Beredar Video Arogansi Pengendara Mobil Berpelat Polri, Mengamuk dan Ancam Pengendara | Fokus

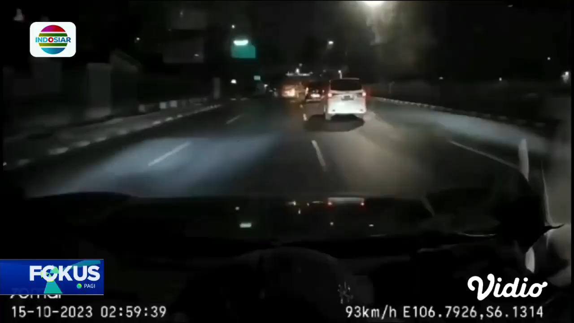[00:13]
Inilah rekaman dari Daske Mobil yang memperlihatkan mobil SUV diduga berpelat dinas Polri berkendara arogan di Jalan Jembatan Tiga Raya Penjaringan Jakarta Utara. Mobil tersebut sempat memotong laju kendaraan lain yang berada di jalur tengah hingga terjadi kejar-kejaran.
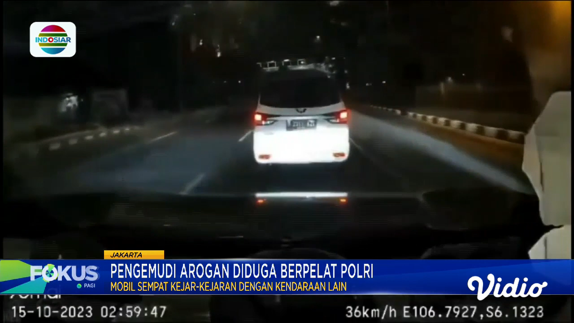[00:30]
Namun di saat laju kendaraan terhentikan dalam pemerah, pengembuni mobil berpelat dinas itu lalu membuka pintu kendaraannya.
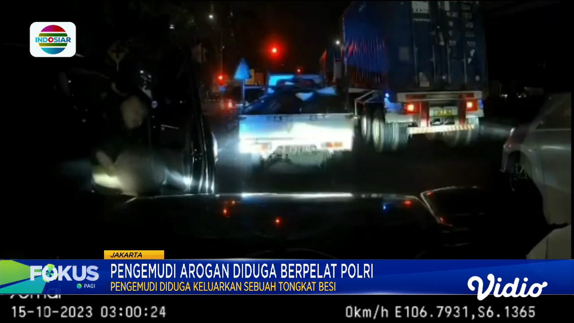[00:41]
Ia diduga mengeluarkan sebuah tongkat busi untuk menghancam pengembuni lain. Namun setelah dilakukan pengecekan oleh pihak kepolisian, angka nomor di mobil pelat dinas tersebut ternyata tidak tercantum di nomor logistik Polri.
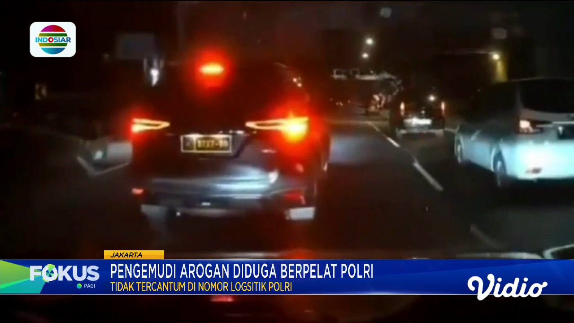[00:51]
Setelah kita melakukan penelusuran bahwa nomor tersebut tidak tercantum atau tidak tercatat di logistik Polri.